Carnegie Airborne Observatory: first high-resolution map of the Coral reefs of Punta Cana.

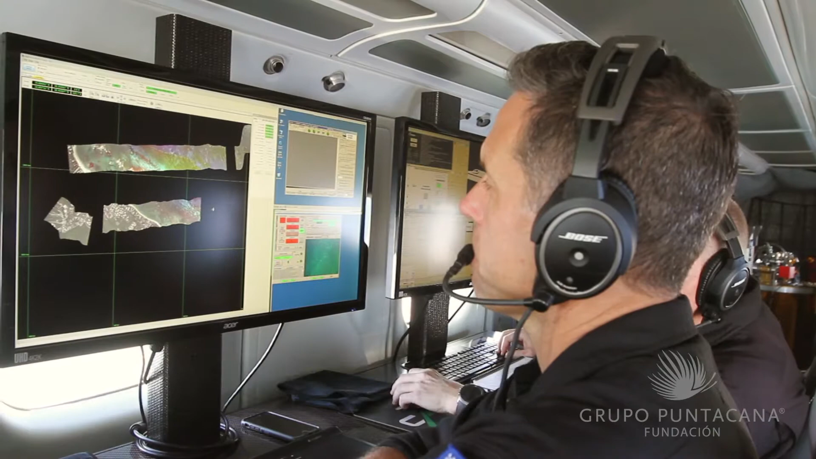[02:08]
and they're able to process the data to make the first maps will be maps of where the